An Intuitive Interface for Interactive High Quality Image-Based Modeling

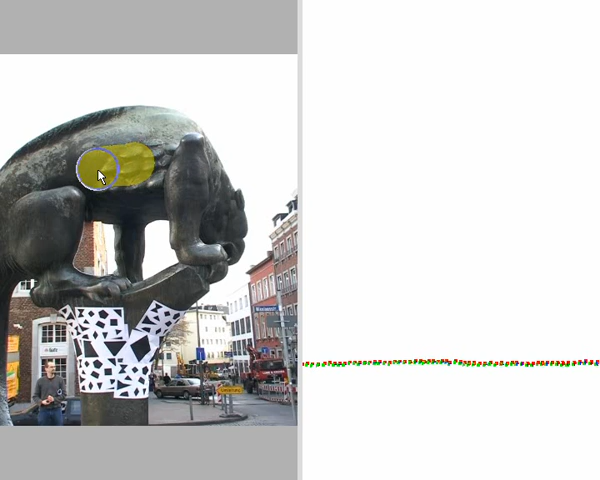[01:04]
We start modeling by selecting an image and by painting a region for which we want a surface patch to be reconstructed. The system then generates an initial surface that is projected into the input image.
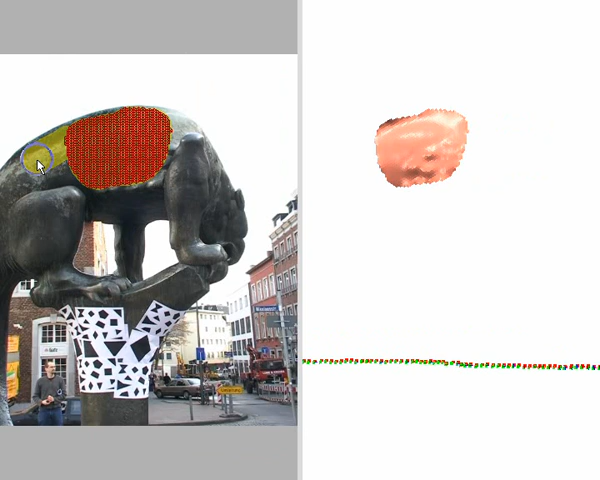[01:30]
This is done by painting either in the same image, in which case the surface is seamlessly enlarged,
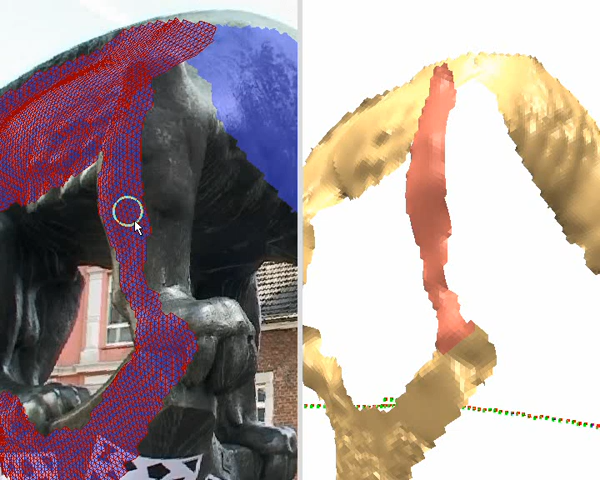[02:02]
Only for regions where no additional images are available is it useful to extend the surface as far as possible.
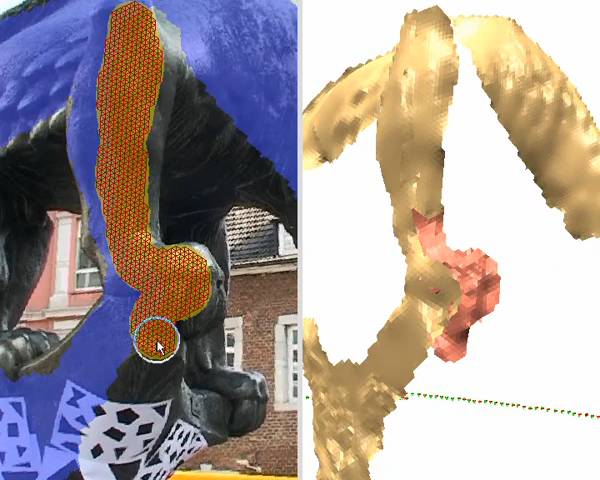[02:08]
It is a good idea to paint the scene from front to back,
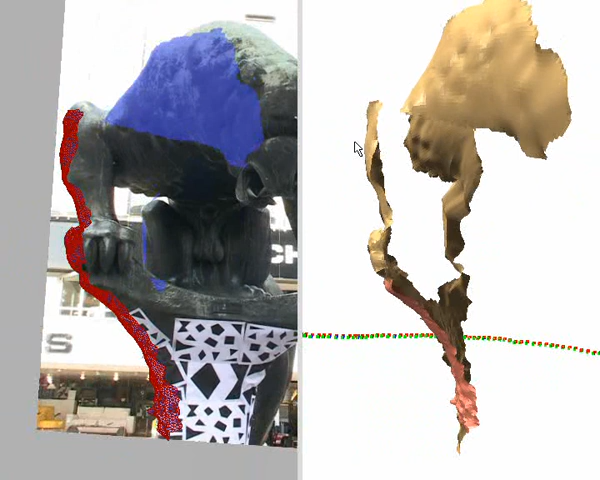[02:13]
because then the modeling system is able to exploit already recovered geometry for visibility determination.
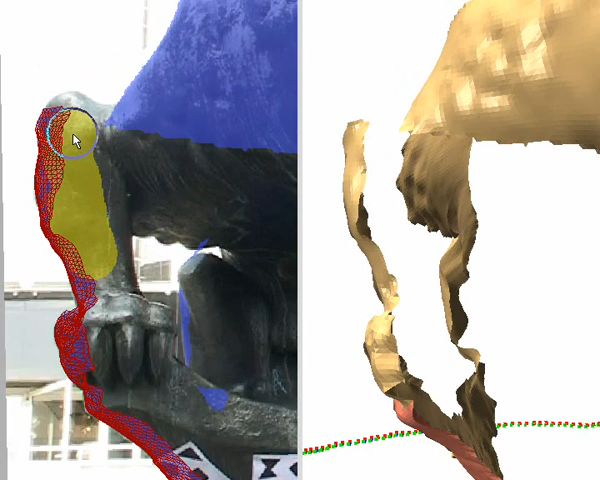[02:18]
The main advantage of our system is the full control over the reconstruction it gives to the user.
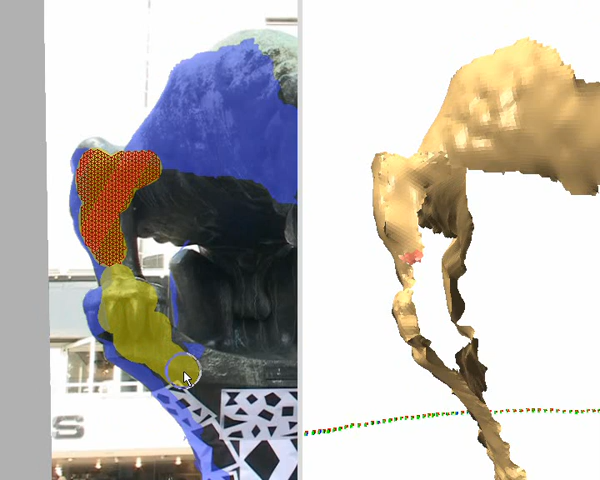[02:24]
The user can, at any time during the process, choose which parts of the scene are to be reconstructed, and then gets immediate feedback for all interactions.